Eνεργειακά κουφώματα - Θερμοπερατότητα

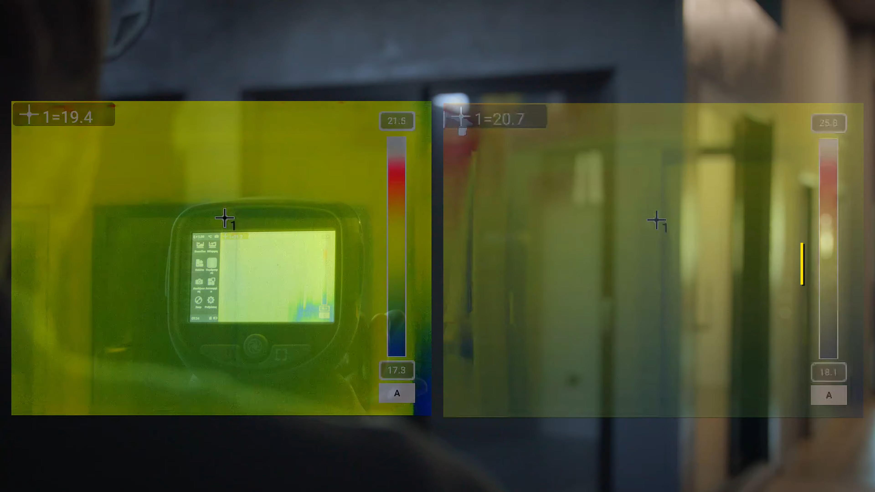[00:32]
Η μέτρηση της θερμοπερατότητας βάσει των ευρωπαϊκών προτύπων γίνεται κατά κύριο λόγο με υπολογιστικές μεθόδους, με τη βοήθεια εξειδικευμένων λογισμικών.